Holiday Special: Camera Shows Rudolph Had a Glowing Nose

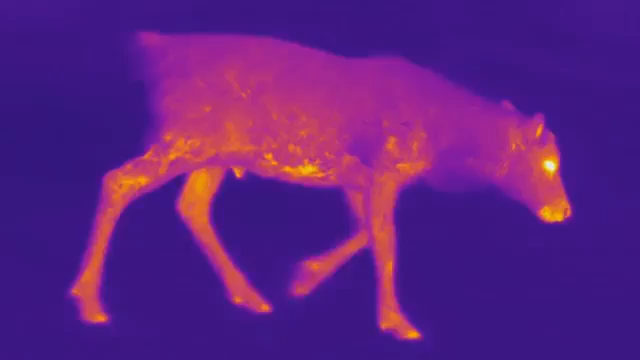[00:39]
that's radiating from all objects and also from the bodies of the animals.
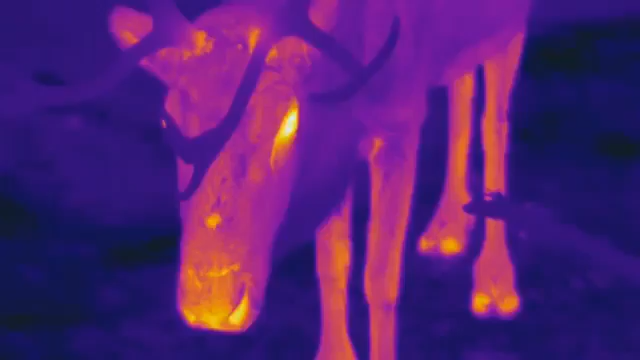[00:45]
Warm parts are lighter and cold parts are darker and one can see that the eyes are very light,
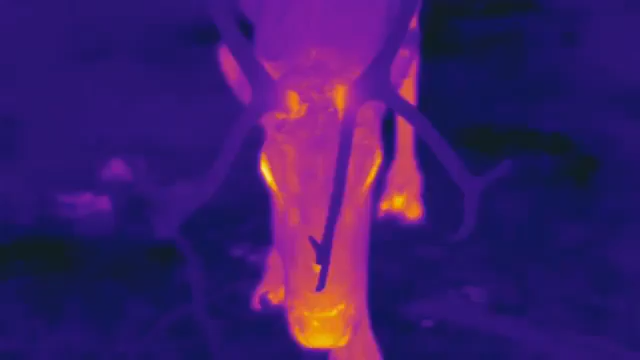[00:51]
very warm and also the mule is a bit lighter and warmer than the rest of the body.
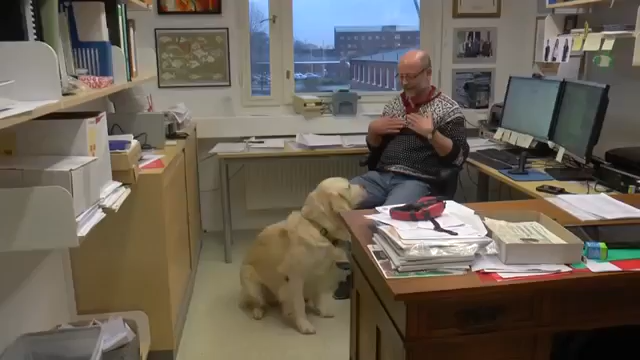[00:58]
Our research was triggered by the cold nose of my dog. He touched my hand and I was getting curious why is it cold.
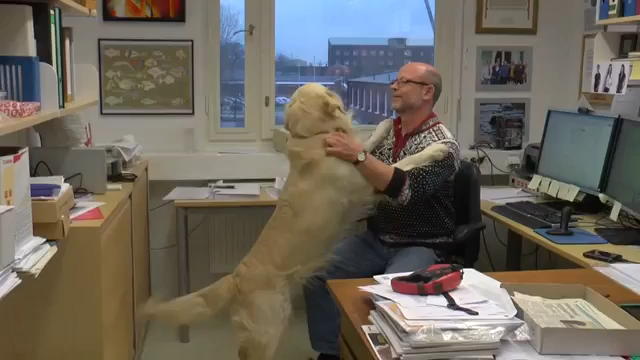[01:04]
So this is the opposite and the reindeer,
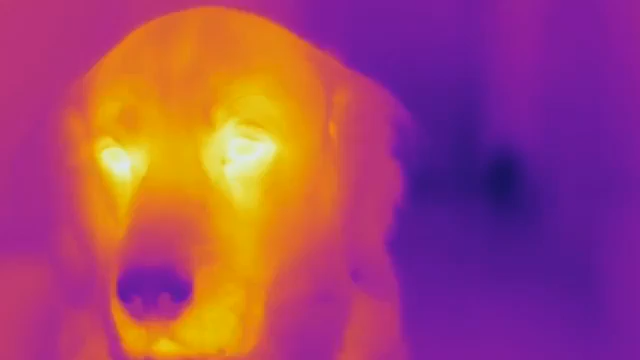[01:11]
it's warm in the reindeer but it's cold in the dog and nobody really knows why it's cold in the dog and that's what we want to find out. It's cold.